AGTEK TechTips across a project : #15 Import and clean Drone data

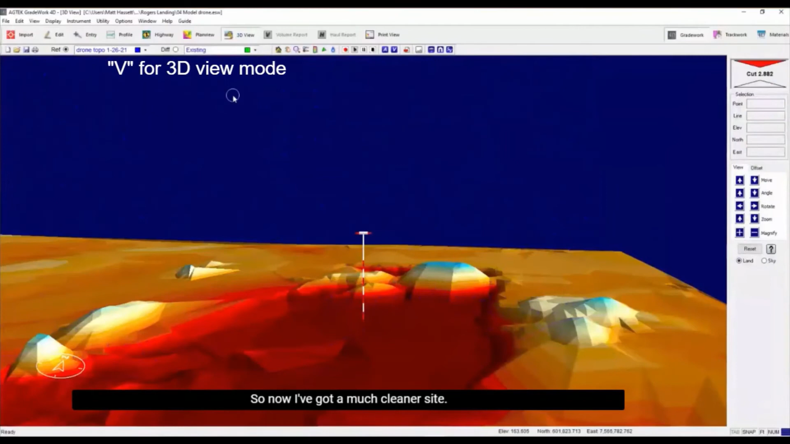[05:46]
So now I've got a much cleaner site. You know, I might have a little more, but you can see those stockpiles and,
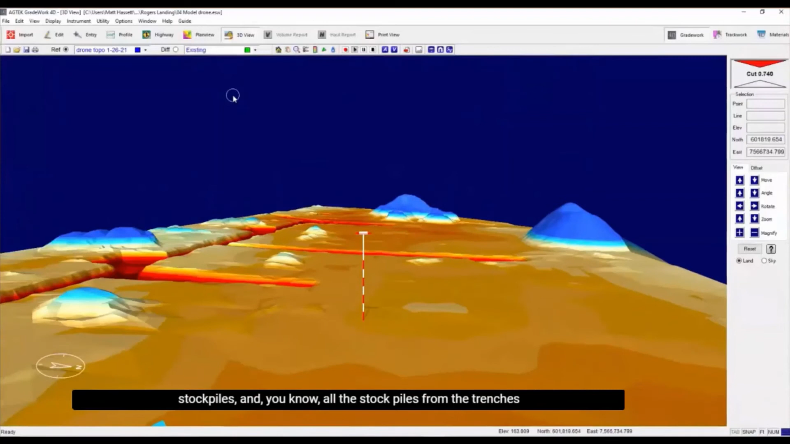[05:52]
you know, all the stockpiles from the trenches and the spoils and stuff.
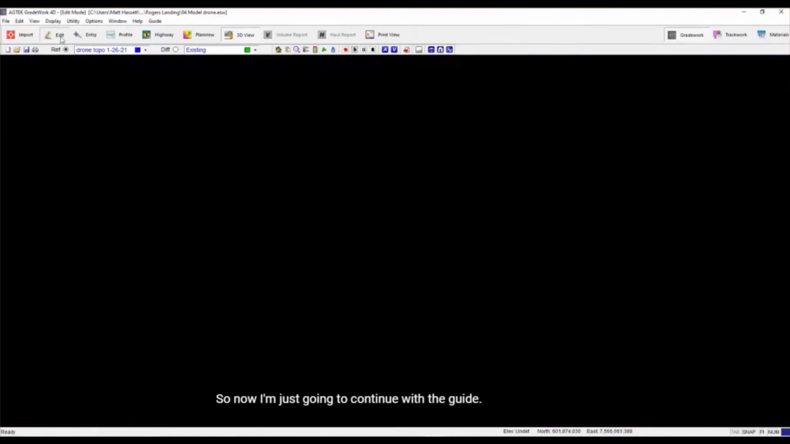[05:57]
So now I'm just going to continue with the guide. Click the G key, contour the surface.
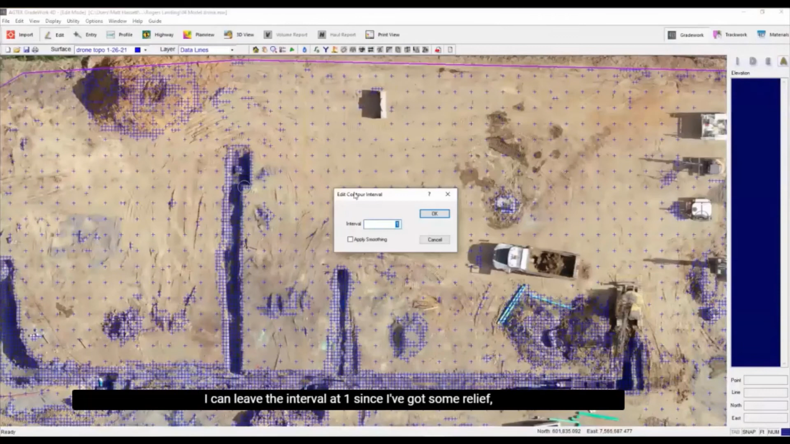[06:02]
I can leave the interval at one since I've got some relief, but I could change it to half a foot,
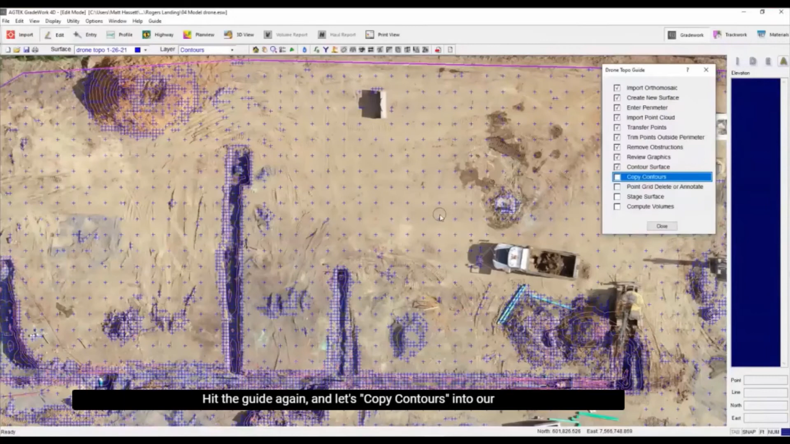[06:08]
hit the guide again, and let's copy these contours into our data lines layer, hitting the guide again.
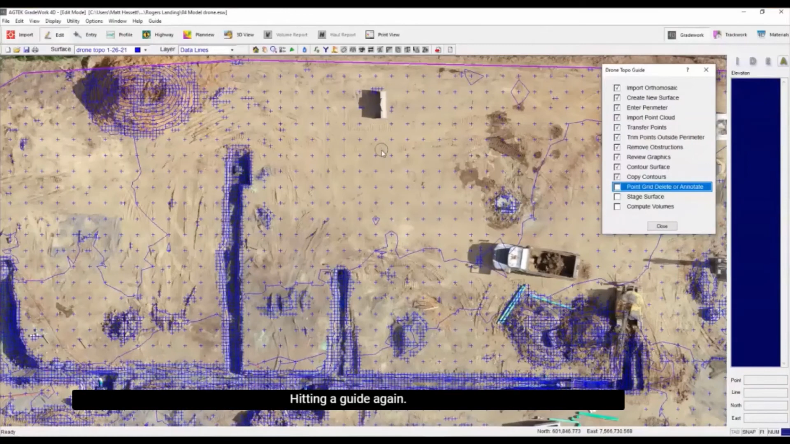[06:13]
As you can see, I'm moving through pretty quick, but you know, it's that easy, guys.
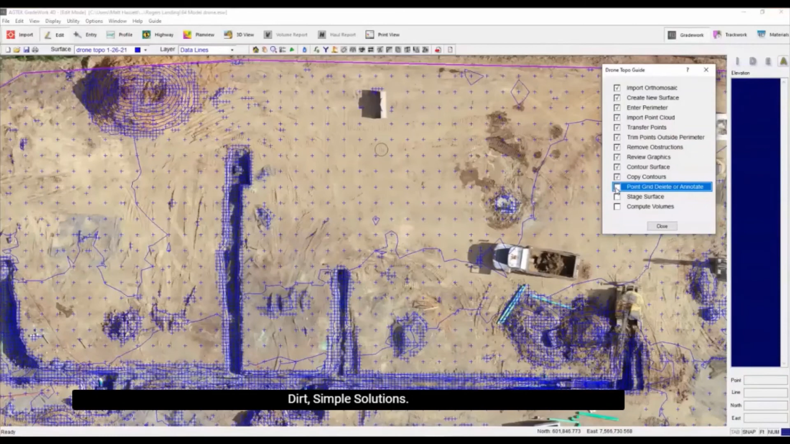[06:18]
Dirt simple solutions. So now I can delete that point grid because I've got a copy of it.
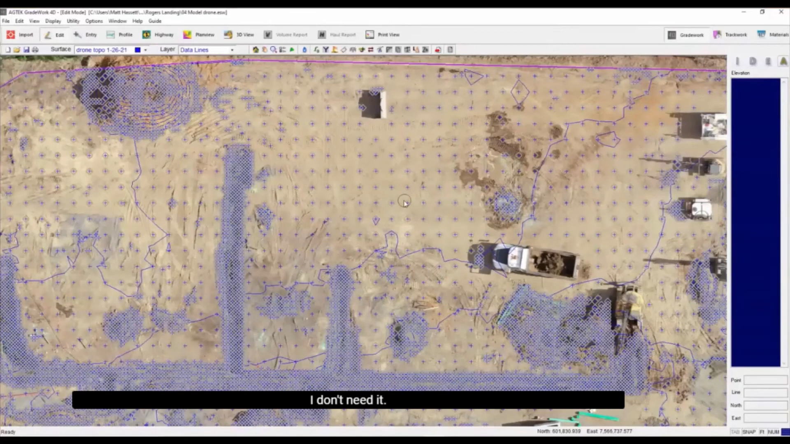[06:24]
I don't need it. Plus, I created those contours and it kept the high and the lows, right?
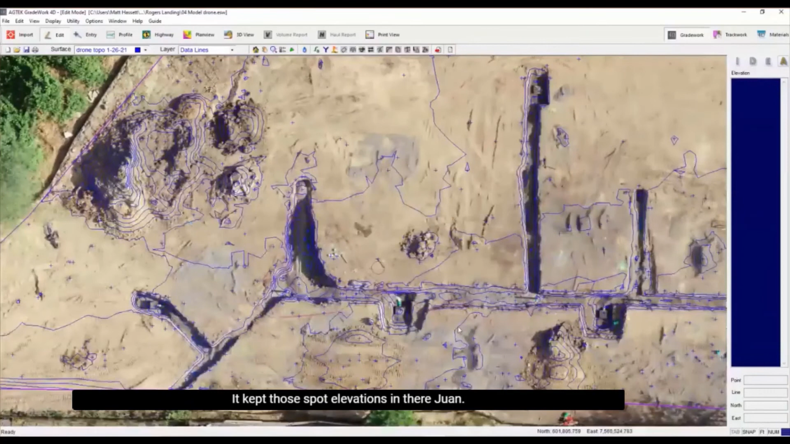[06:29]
It kept those spot elevations in there, one. So don't worry about, you know,